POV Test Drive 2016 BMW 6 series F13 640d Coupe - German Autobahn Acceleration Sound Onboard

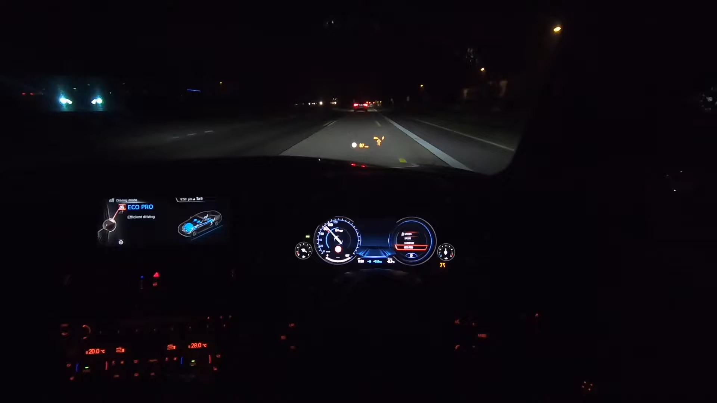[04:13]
Got some unrestricted speed again, so let's go back into hoon mode. Crazy.
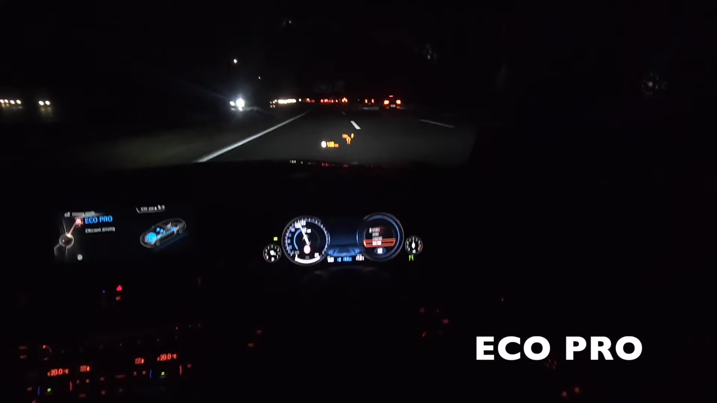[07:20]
So what I'm going to do now is put the car back into Eco Pro mode and then just activate cruise control, because at the moment we are subjected to some further speed limits. I think it's also important for me to talk about the tuning capabilities that you can get on this car. So I've spoken to a few tuners in the UK, and they can actually take this car up to